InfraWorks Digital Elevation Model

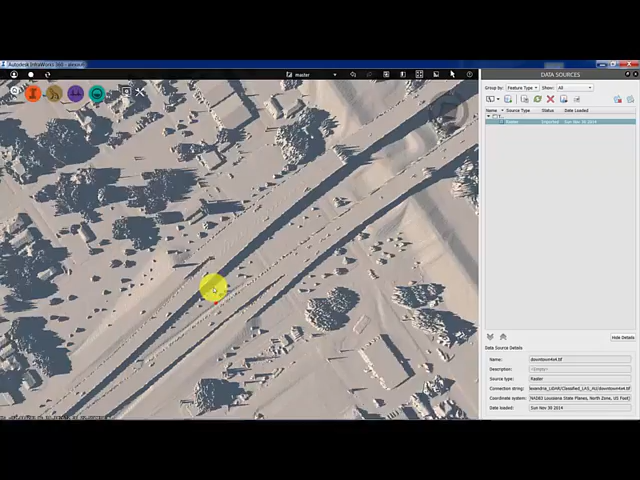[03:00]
It'll look that great of this size, but there's a reason for this. We're going to use the elevations in this raw complete data set to try to fix some building heights that we don't actually happen to have.